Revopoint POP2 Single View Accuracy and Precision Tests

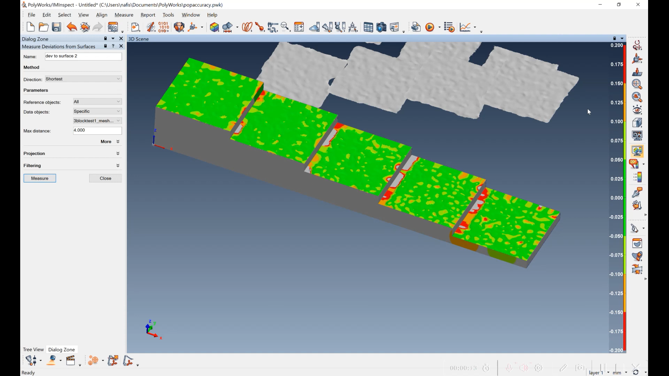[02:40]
The range here is plus or minus 0.2 millimeters, and the dark green is plus or minus 0.05 millimeters.